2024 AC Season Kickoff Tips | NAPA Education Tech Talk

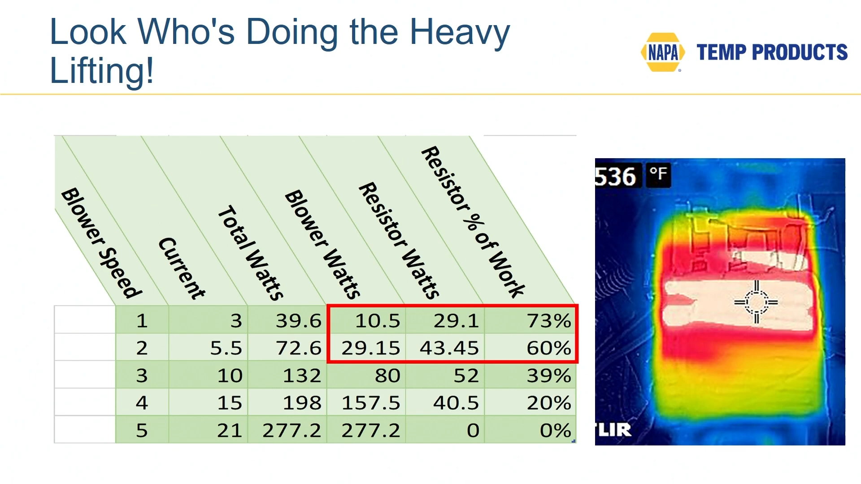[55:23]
On the infrared picture on the right here, you can see that is the temperature of the actual blower motor resistor. And so at low speeds, the blower motor is doing the lion's share of the electrical work. In other words, all that we talked about a moment ago is being dissipated in the blower motor resistor.